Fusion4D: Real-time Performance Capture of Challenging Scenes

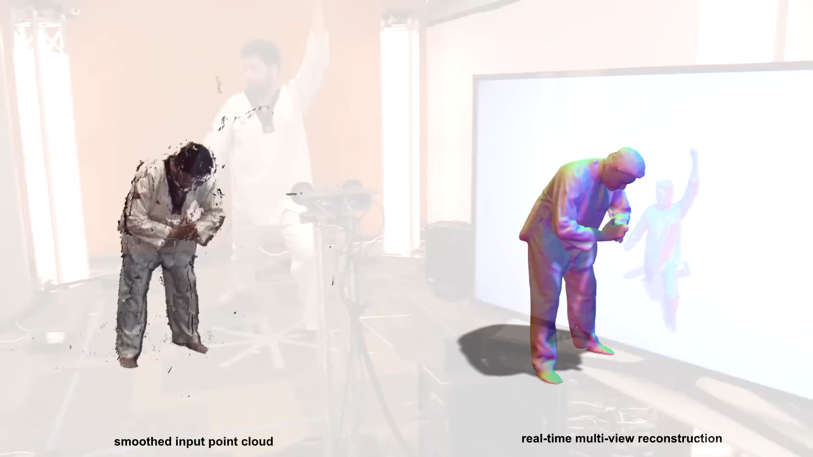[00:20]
and produces a temporally consistent 3D model in real-time.
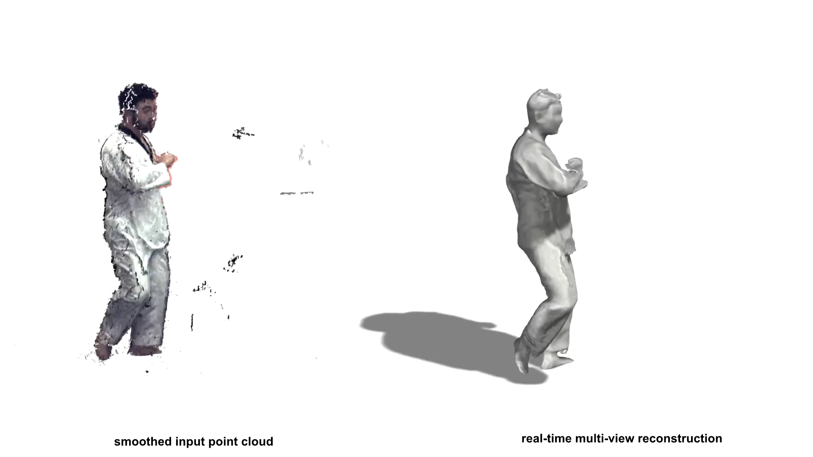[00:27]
This model can additionally be textured with the RGB data.
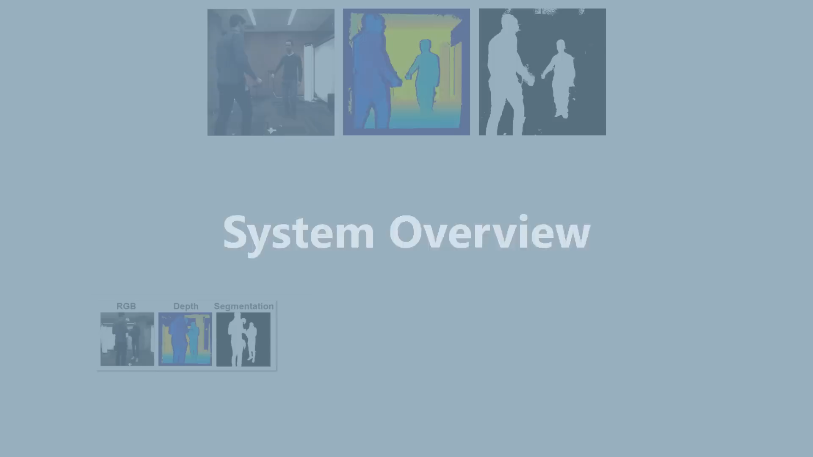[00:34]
The input to our system are RGBD frames and associated segmentation masks captured in real-time from a performance capture rig.
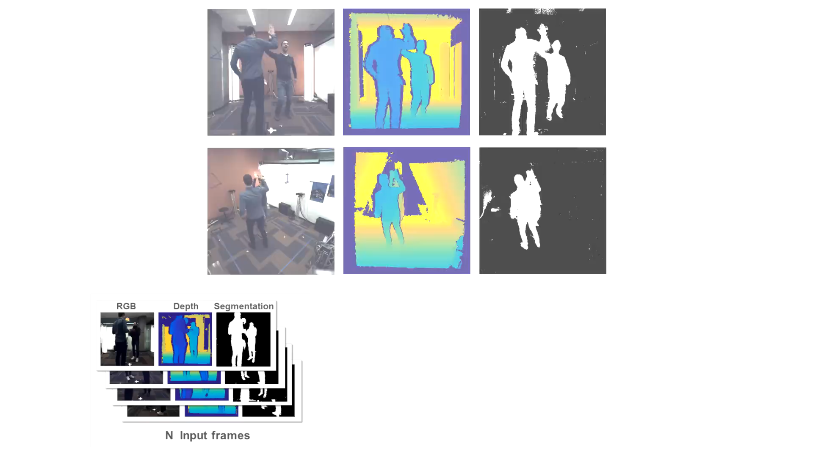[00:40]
A learning-based technique is first used independently on each RGBD frame to estimate a correspondence field.
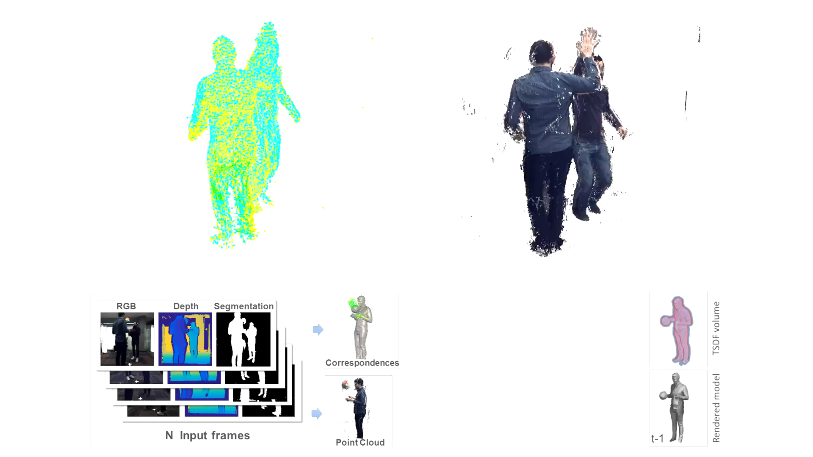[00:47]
These correspondences are used to initialize a non-rigid matching phase that
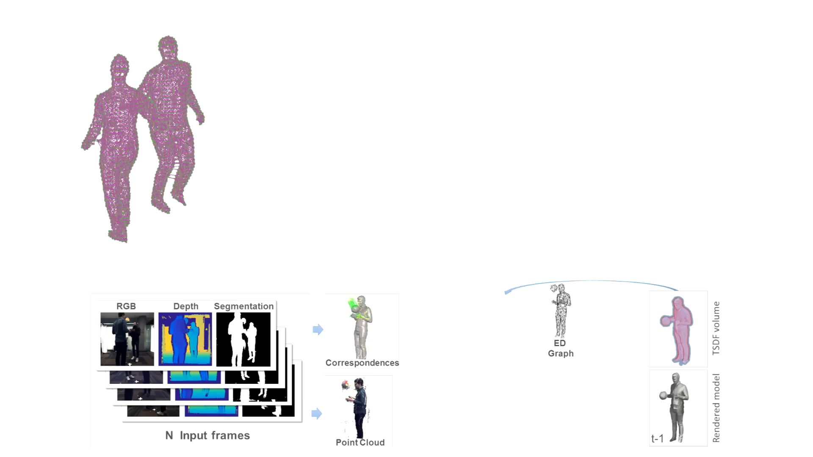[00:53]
aligns a volumetric model to the input point cloud using embedded deformation.
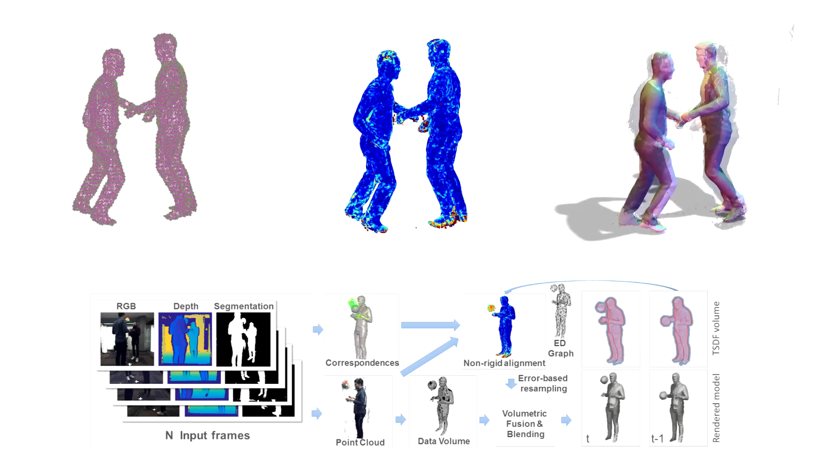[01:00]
This warped model is then blended volumetrically with the data in a novel step which is described in detail in the paper. This produces the final result.
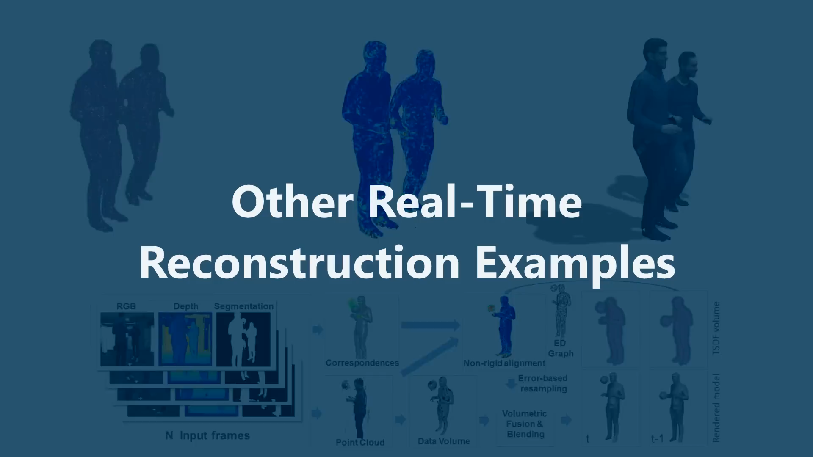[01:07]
Here we show another live capture using our system.
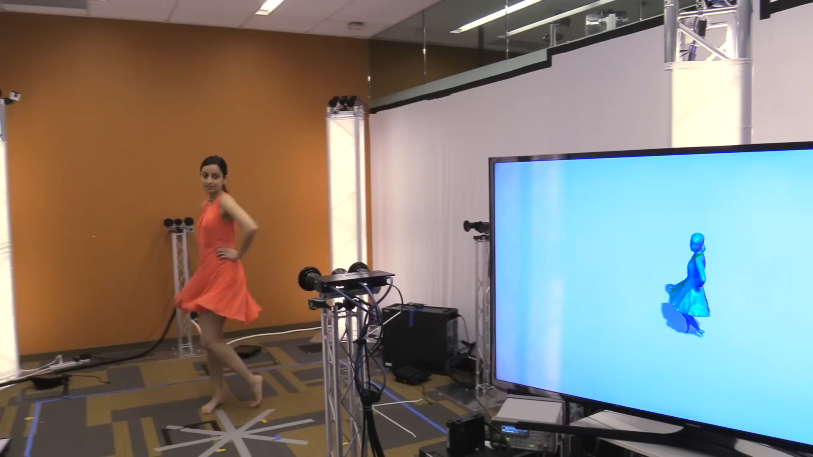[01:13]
Notice how the details on the clothing, such as the skirt, are being reconstructed faithfully.
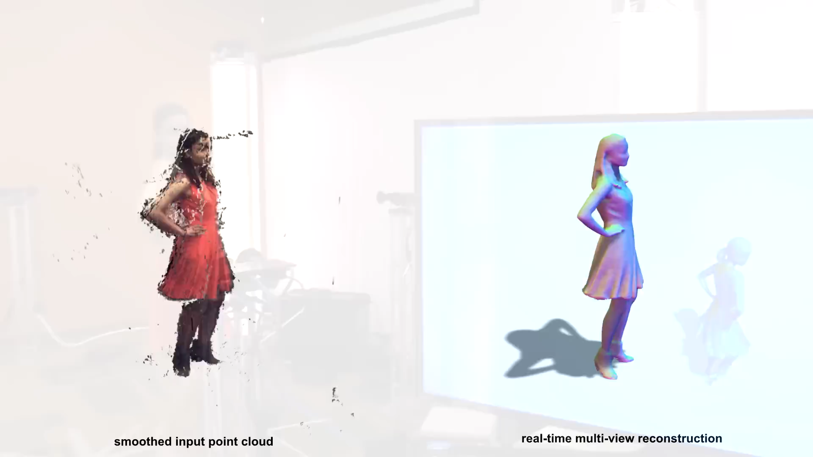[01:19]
Also note the topology change that occurs at the beginning of this sequence, as the hands move from the hip to above the head.
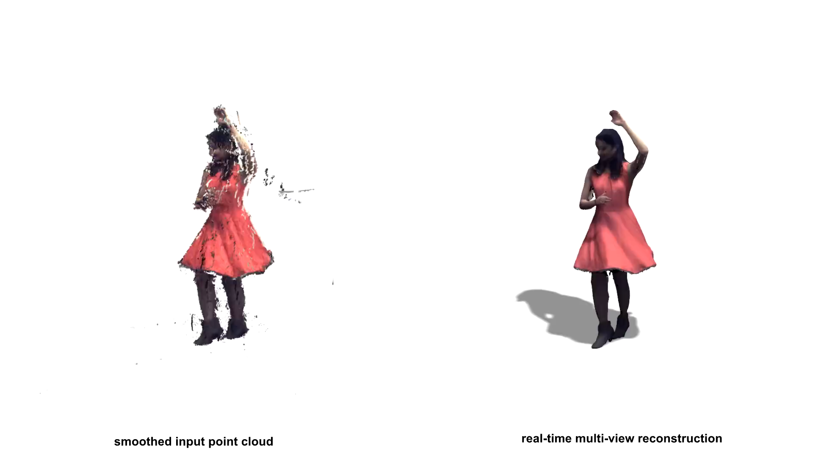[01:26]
Also note the noise in the input sequence.
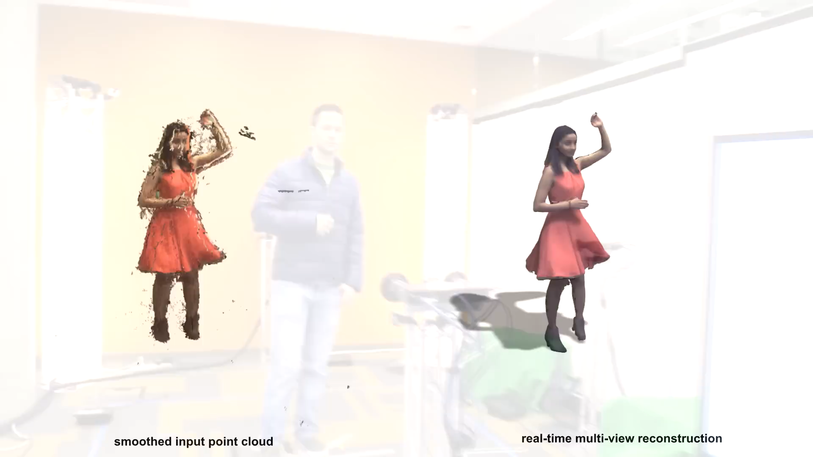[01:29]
We further demonstrate our real-time technique in a number of challenging sequences, again captured in real-time.
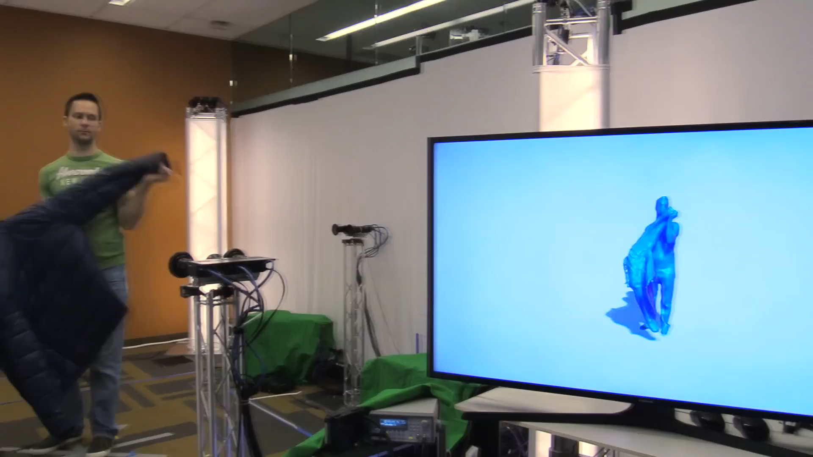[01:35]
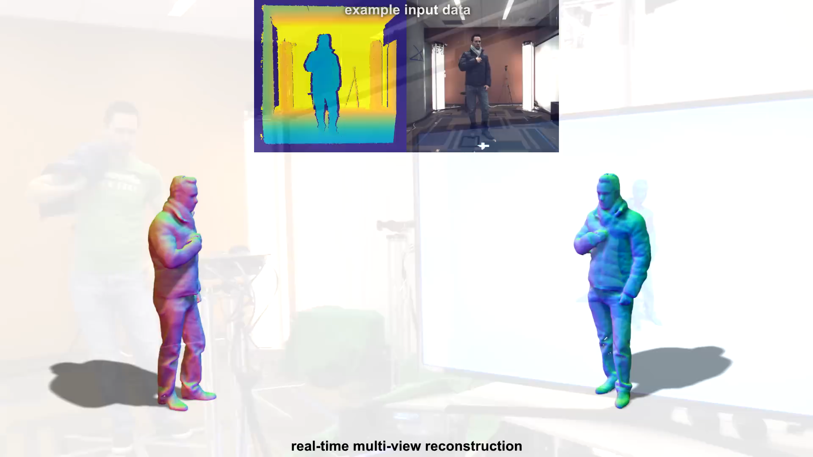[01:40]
In this sequence, a performer is first taking off their jacket, which is an extreme topology change, then their scarf,
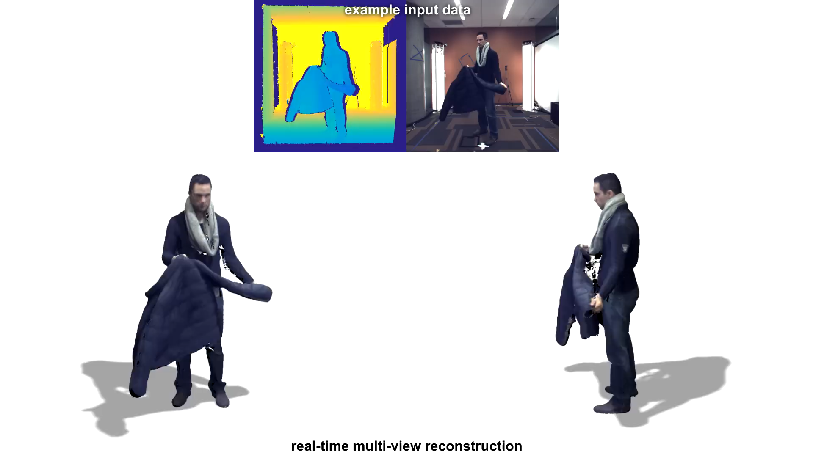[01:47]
which is another topology change, followed by the large motion as they wave their scarf around.
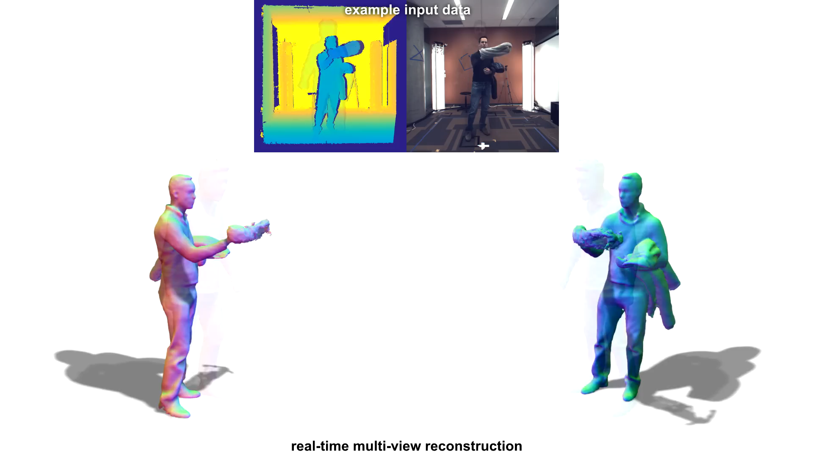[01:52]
Our system is also robust to large frame-to-frame motions, as shown in this fighter sequence.
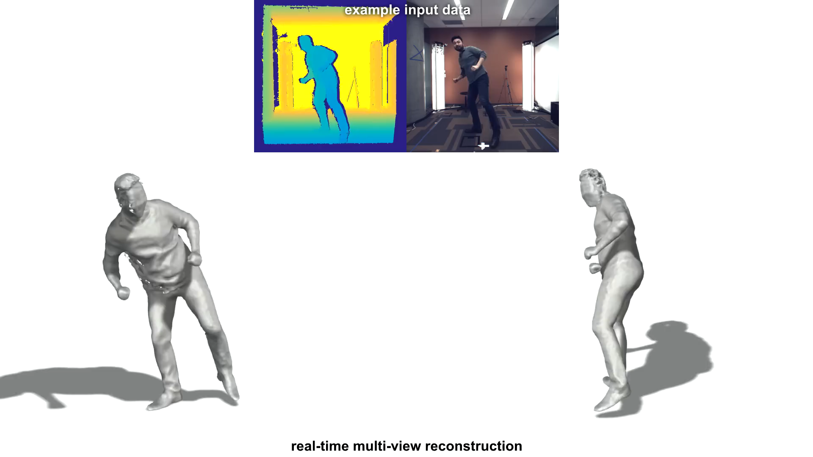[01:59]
This robustness comes from both the learning-based correspondence field estimation, as well as our non-rigid matching scheme.
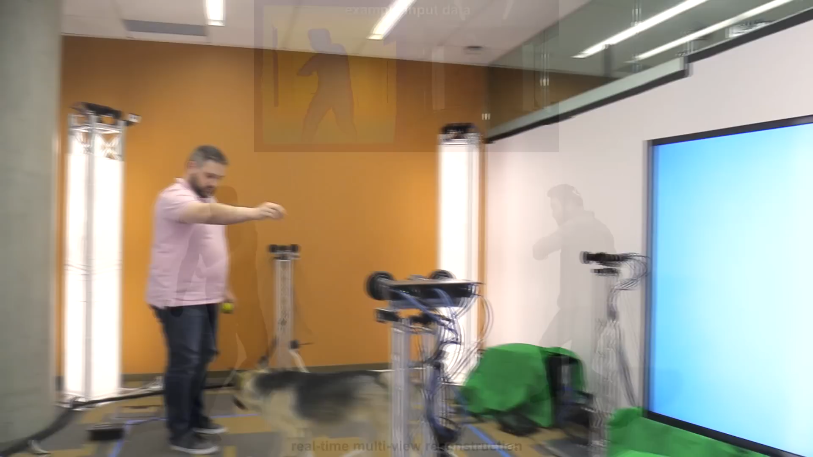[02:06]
Our system has no prior on the scene that's being captured and does not use a skeleton
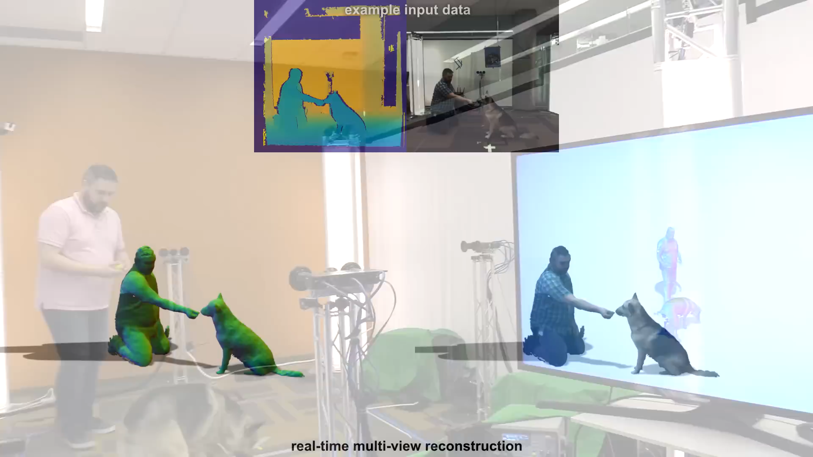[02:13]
model or other kinematic model associated with human shapes, allowing arbitrary scenes to be captured.
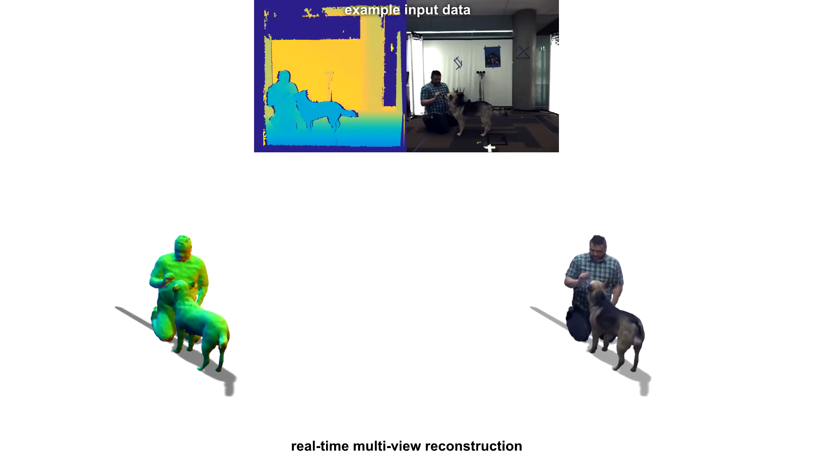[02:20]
Such as this dog interacting with their owner.
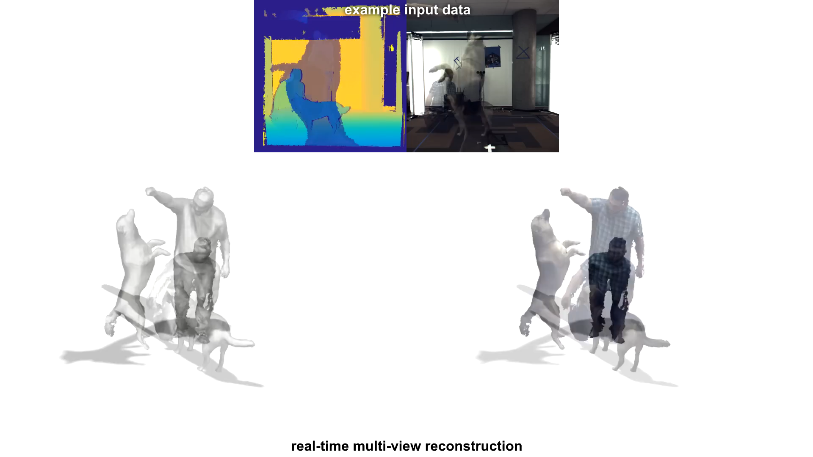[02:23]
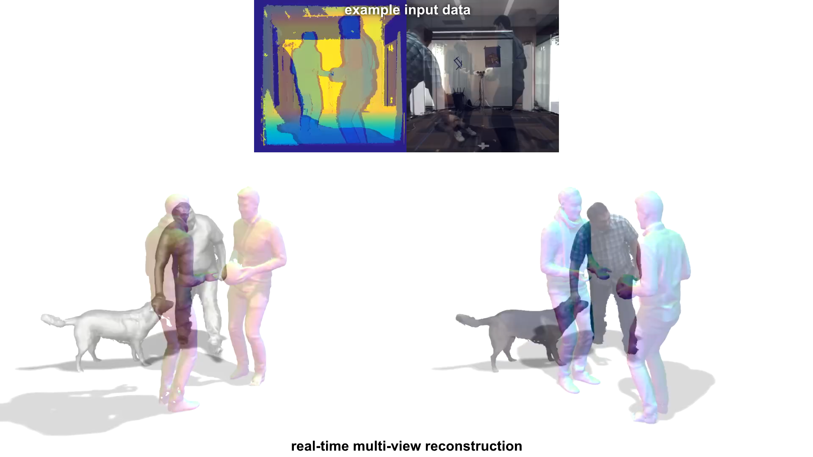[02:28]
In this sequence, we show multiple people interacting,
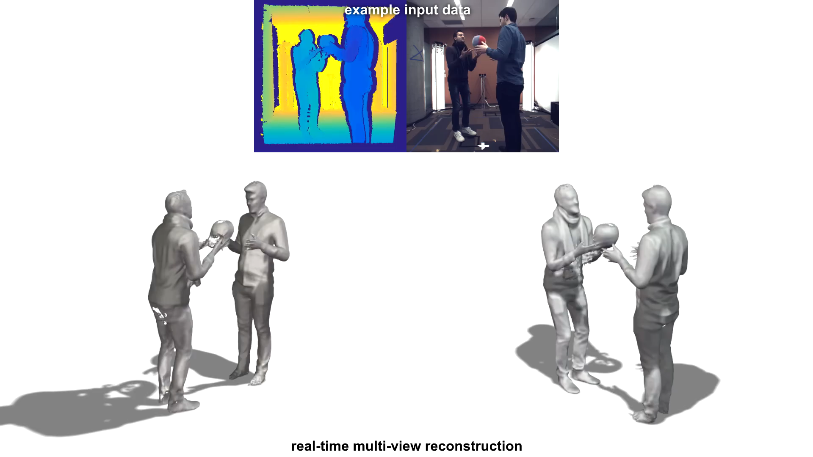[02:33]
a topology change as the ball is being thrown from one person to the other, as well as large motions of the ball.
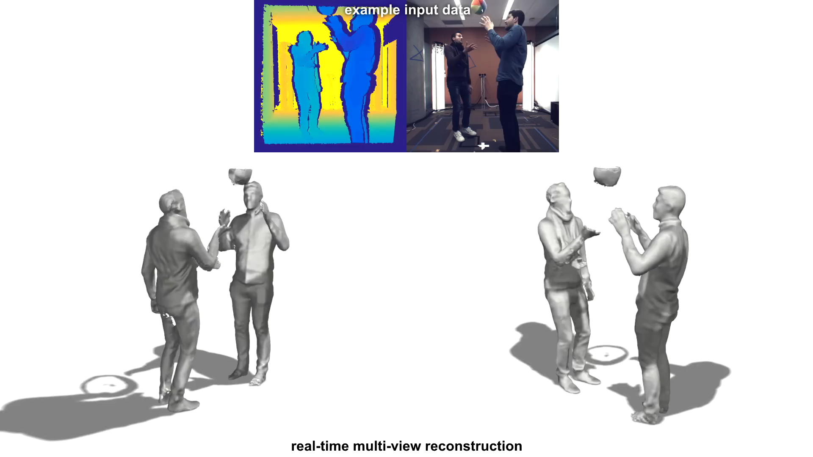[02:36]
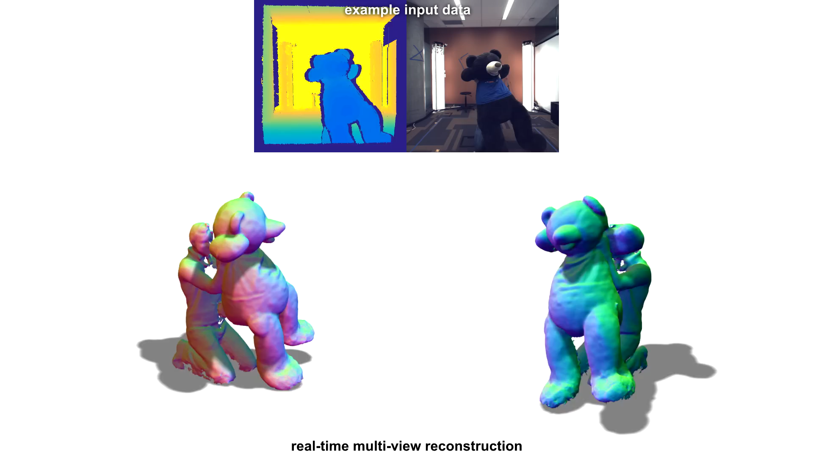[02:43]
Another sequence shows the detailed interactions between a person and a deformable object, in this case a teddy bear.
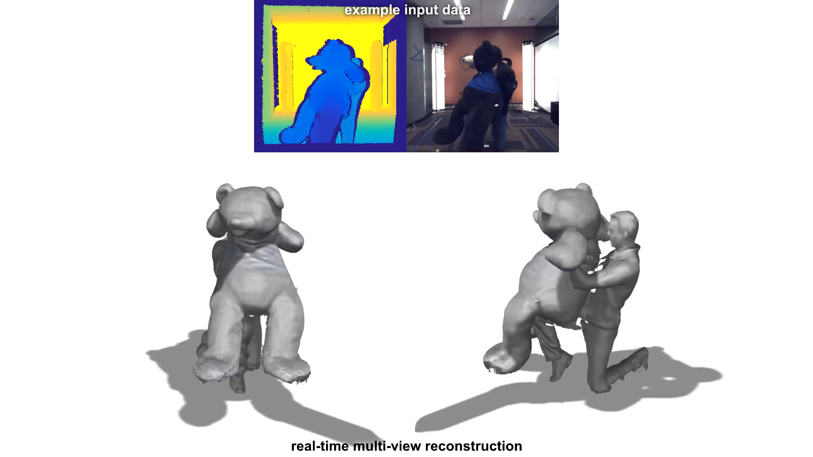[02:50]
Again, it's worth noting that these reconstructions are being performed in real-time.